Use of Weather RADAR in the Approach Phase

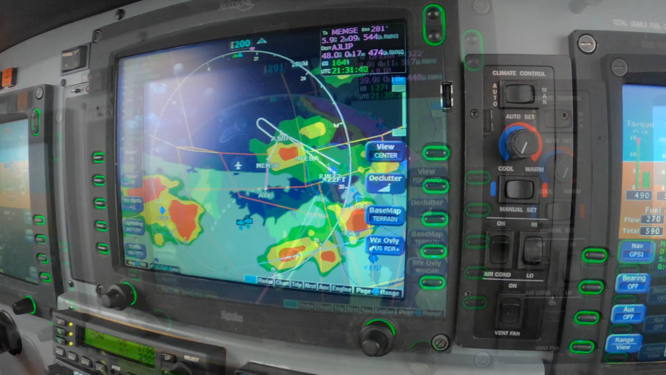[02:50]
We're having way too much, so this is the picture now. We've been cleared for the RNAV 32, heading 290, 2,000 till established.